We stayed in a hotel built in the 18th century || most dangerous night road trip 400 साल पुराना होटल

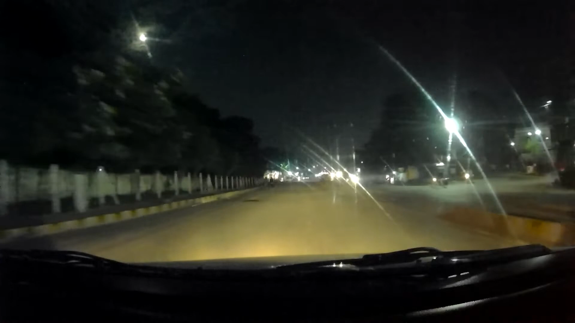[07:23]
से बगात है कार को परना होटेल आला अगर घुसने नहीं देगे तो फिर कहा रहेंगे कार में सोना पड़ेगा तो यह घाटी
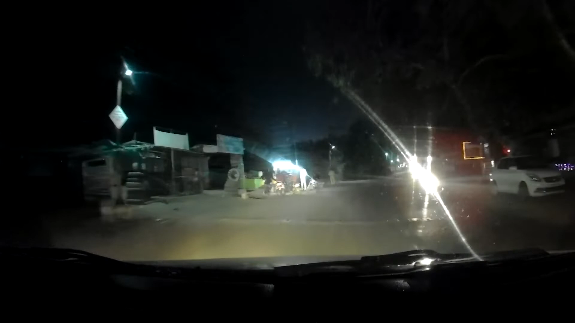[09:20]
तो पोलिस बेरेकेट रखे हुए हैं रास्ते � पर रखे हैं तो फिर यह दूसरा रास्ता गूगल ने दिखाया है घूम के जाना पड़ेगा तो बस यही घूम रहे हैं आसपास सामने बोर मारा है नर्मदा